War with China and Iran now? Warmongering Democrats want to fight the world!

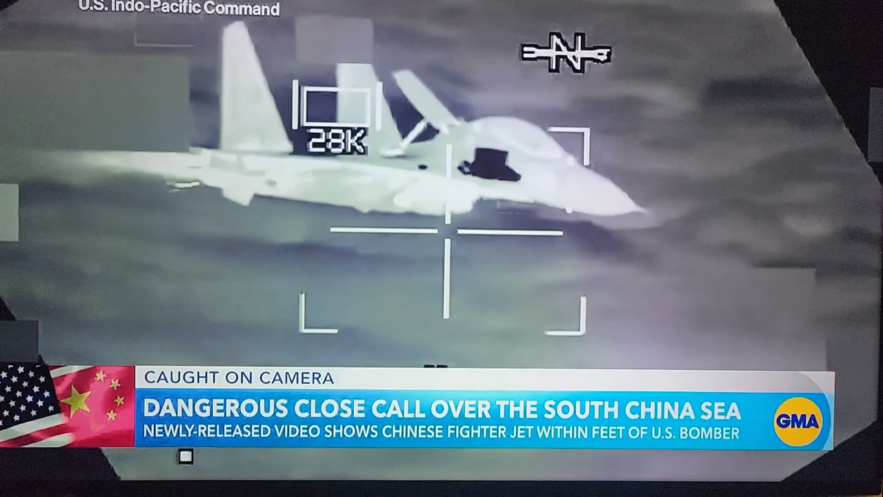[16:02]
In the dead of night over the South China Sea, a Chinese fighter jet came within just 10 feet of an American B-52 bomber. An encounter so dangerous,
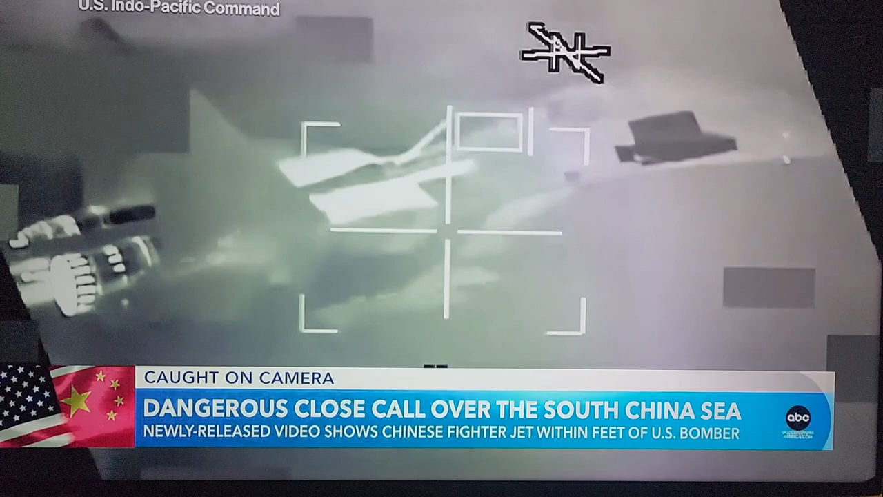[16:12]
the Pentagon says that it seems the Chinese pilot was unaware of how close he came to causing a collision. What should have been a fairly routine intercept got way too close and more dangerous than it needed to be. Just last week, the Pentagon declassified several videos and photos of what U.S.